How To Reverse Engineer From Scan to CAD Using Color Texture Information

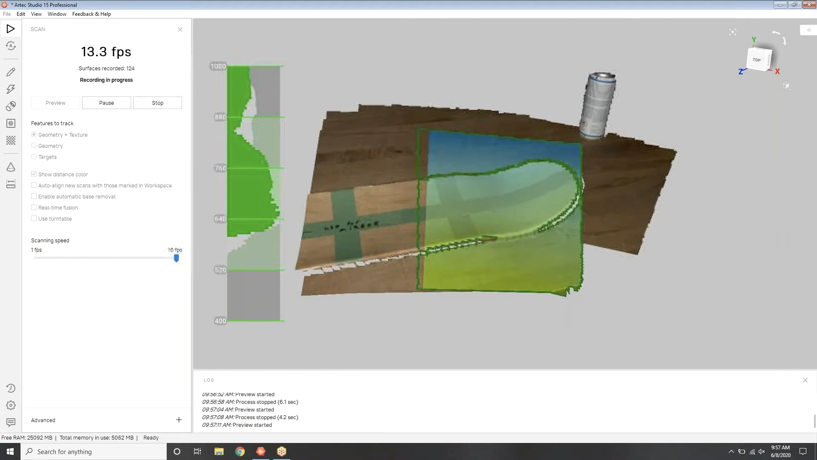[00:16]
skateboard and we're using an Artec Eva to scan this part so
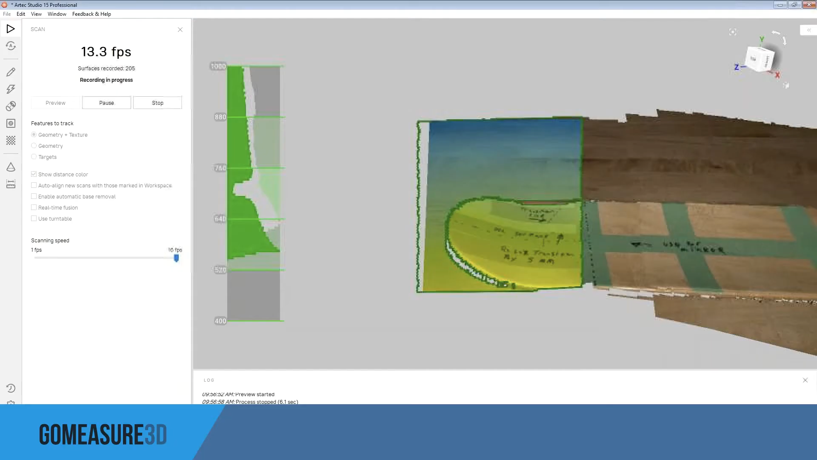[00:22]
why would you want to use texture information when
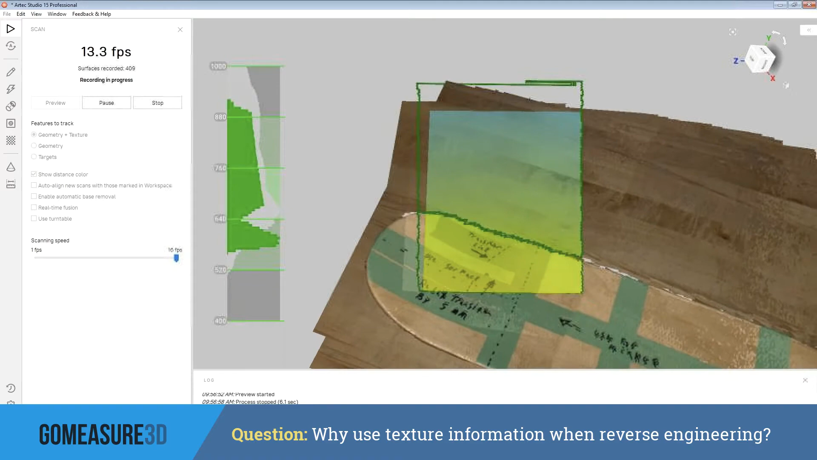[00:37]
or used on a particular object that
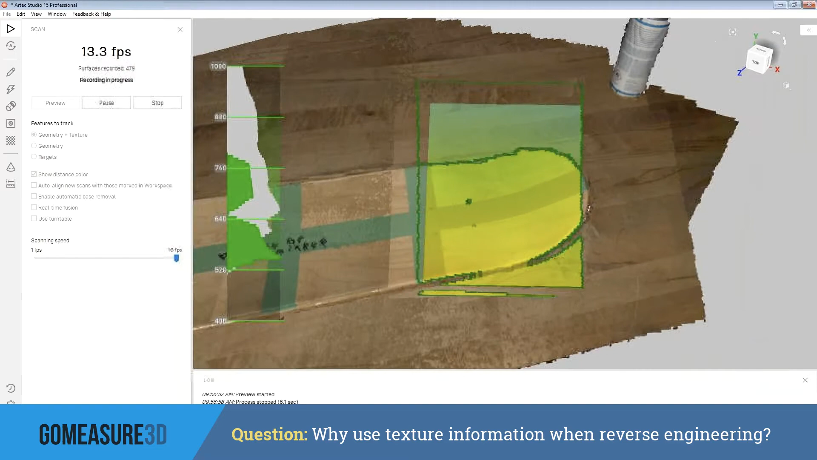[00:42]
you may want to just write down as far as notes so for
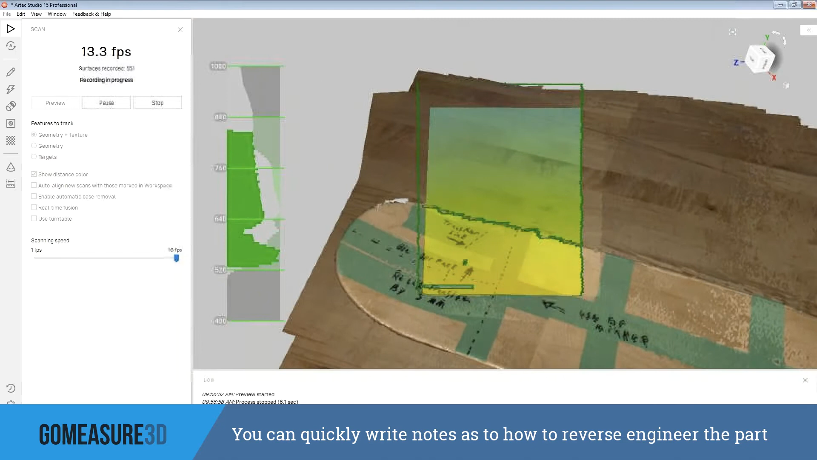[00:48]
the skateboard for instance it's a fairly symmetrical object and we
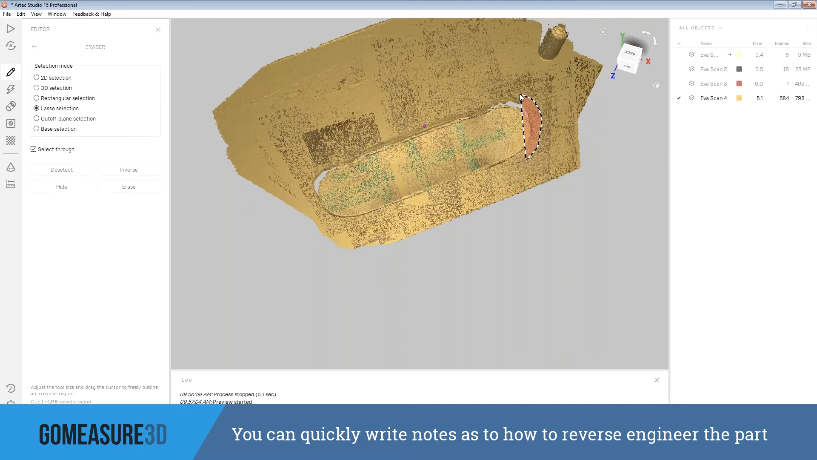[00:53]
want to use one particular quadrant of it for the reverse engineering process
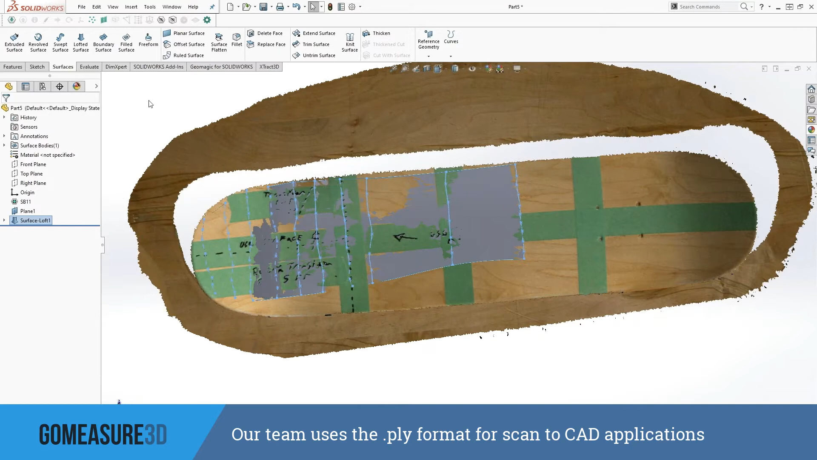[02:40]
scan files and texture data most people are familiar with an obj
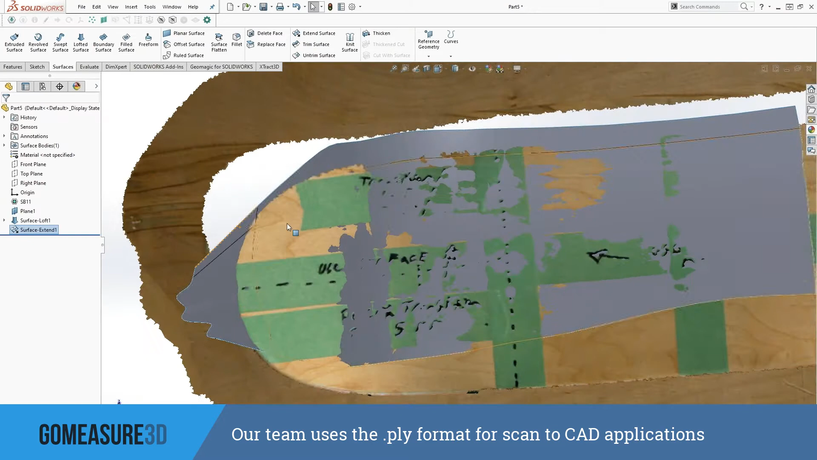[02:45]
file format which is a great file format that gives you very pristine texture files